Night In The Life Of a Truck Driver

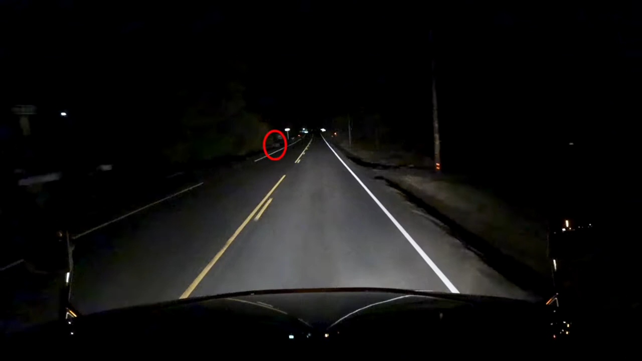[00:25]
you guys see that little deer walking across street got to be careful out here they're everywhere be safe you know luckily i haven't hit any though and i plan to keep it that way don't want to hurt the animals you know we got some fun super dark forest areas coming up here the first time i traveled through here i was a little nervous it can be a little scary out here sometimes
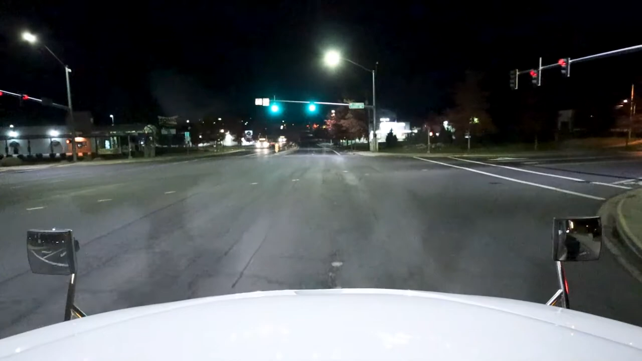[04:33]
So, you guys see all the red lights back there?